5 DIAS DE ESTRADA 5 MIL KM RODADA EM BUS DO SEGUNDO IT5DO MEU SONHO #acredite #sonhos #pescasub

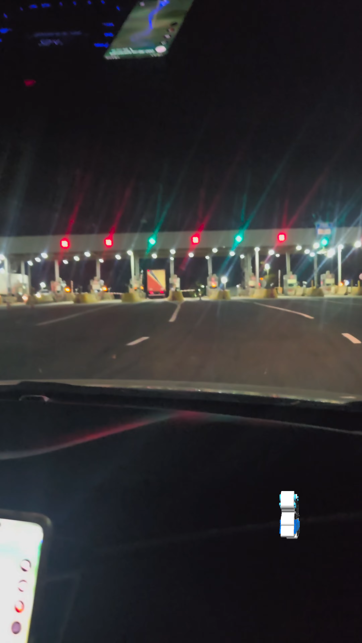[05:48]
Já passamos de Brasília e agora estamos indo aqui destino a Goiânia.
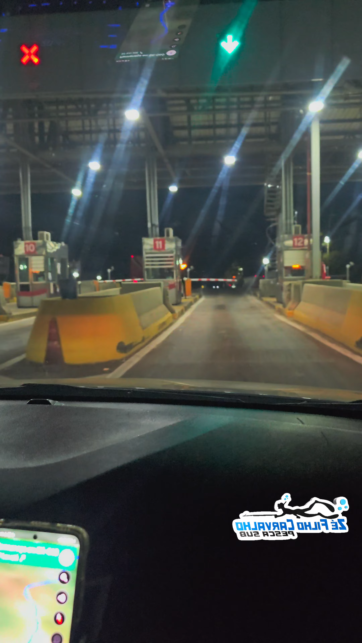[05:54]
E vamos pagar o pedágio, hein? Tem que pagar o pedágio, viu, galera? Cuida.
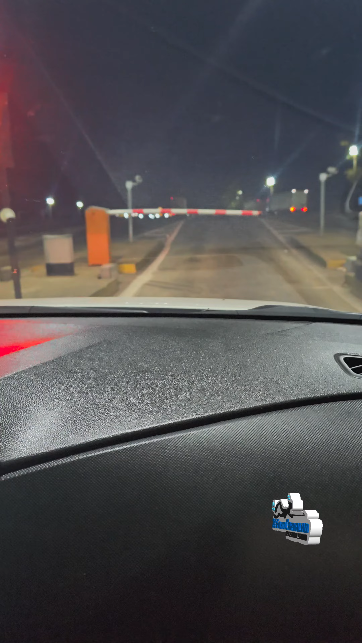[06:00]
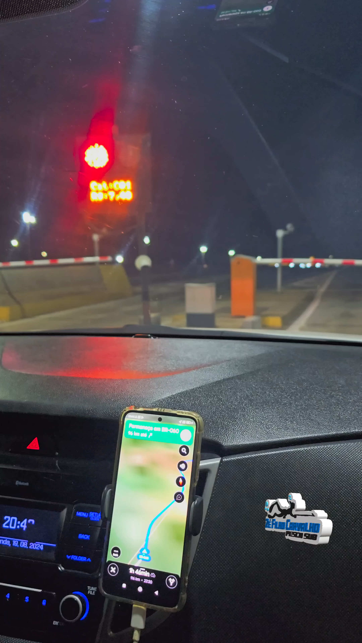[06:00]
Galera, o pedágio está pago. Vamos seguir
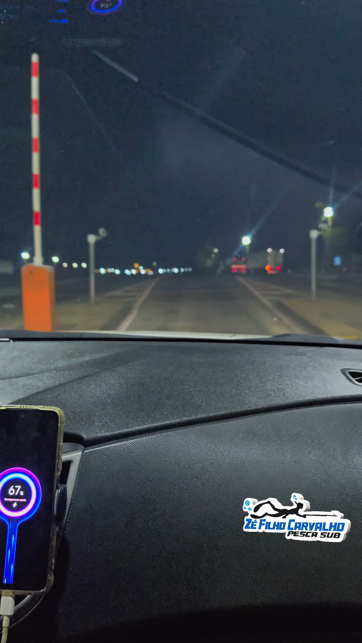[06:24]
viagem. Chegando na cidade de Anápolis.